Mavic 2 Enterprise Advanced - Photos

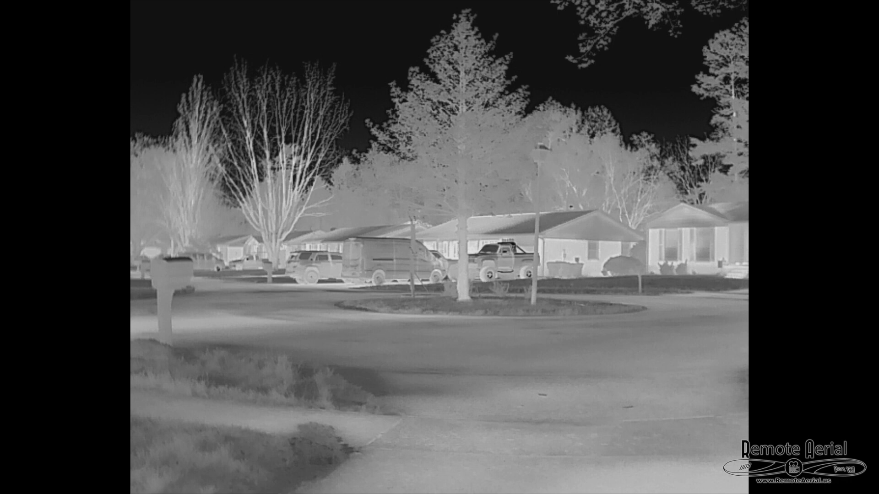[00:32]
This one gives us a visual and a thermal on the memory card on the drone. So now we're going to switch to split-screen view and take a photo like this.
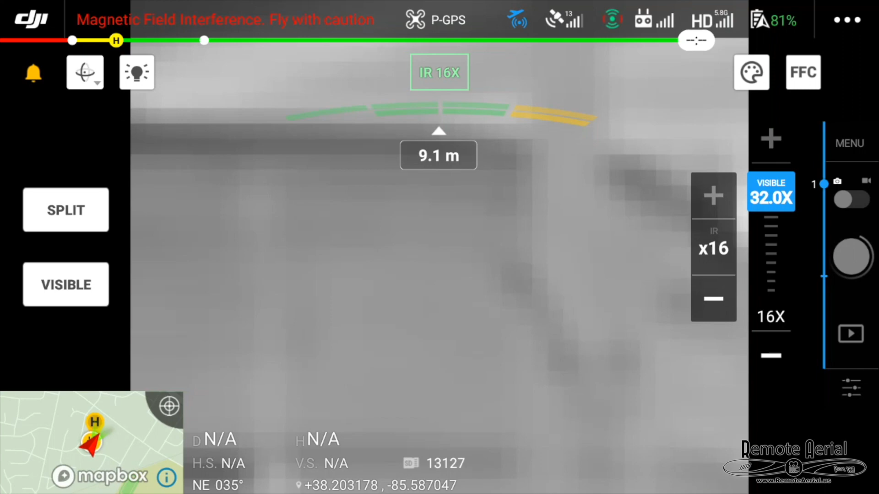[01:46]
Let's go to split screen now. And we'll zoom all the way into 16 times and take a picture and see what happens here.